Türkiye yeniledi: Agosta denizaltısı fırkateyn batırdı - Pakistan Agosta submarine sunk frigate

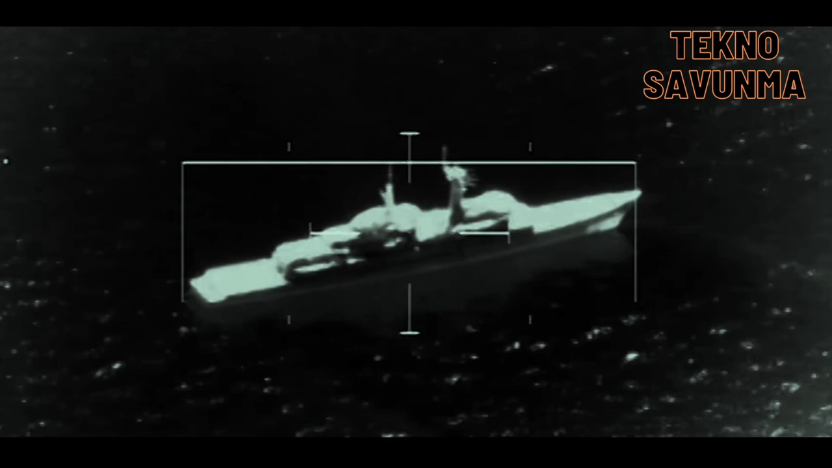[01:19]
DM2A4 torpido atışı ile hizmet dışına ayrılmış bir tarık sınıfı gemiyi tek torpido atışı ile tam isabette vurarak imha etti.